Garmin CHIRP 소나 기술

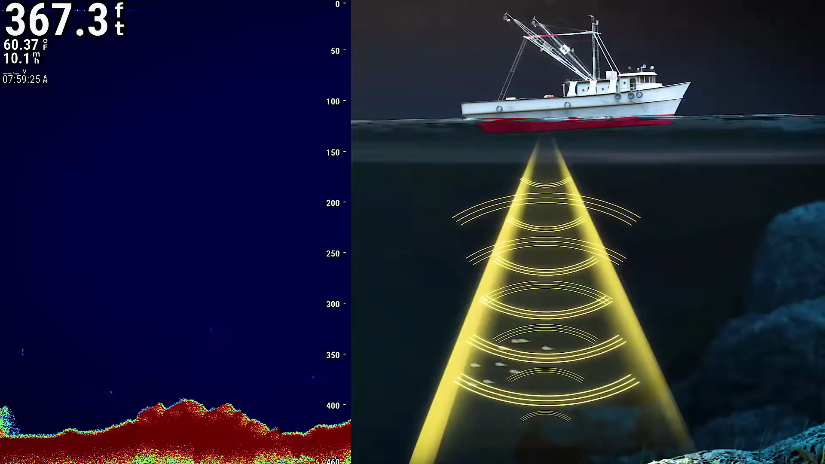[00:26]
On screen: depth 367.3 ft, water 60.37°F
A fish finder emits ultrasonic pulses from a transducer. When this pulse bounces off objects in the water, such as fish, plants or the seabed, the echo is received by the transducer. This signal's depth and intensity can be displayed as a sonar image on the screen of the fish finder. How do traditional sonar and Chirp sonar systems differ? Traditional sonar transmits at a set frequency and produces an image of limited resolution when it strikes an underwater object.
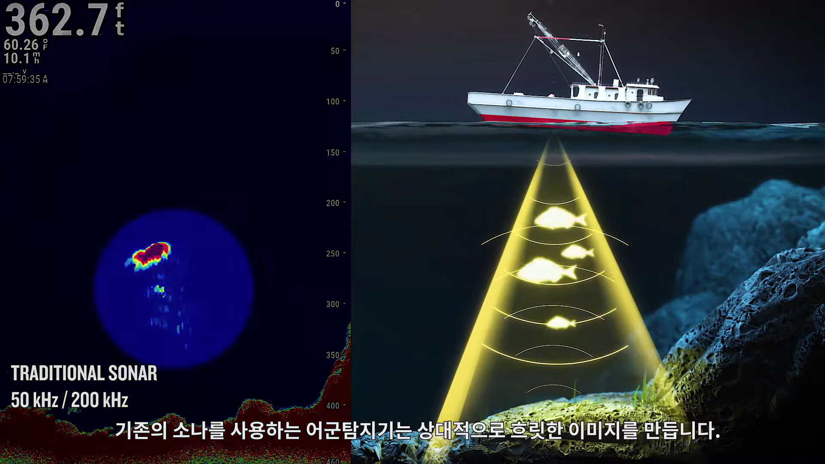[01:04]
On screen: depth 362.7 ft, water 60.26°F
Fish finders that use traditional sonar produce an image that is relatively indistinct. Chirp stands for compressed high-intensity radiated pulse. Chirp sonar devices emit a composite compressed pulse at multiple frequencies, which produces a high-resolution image when it strikes an object.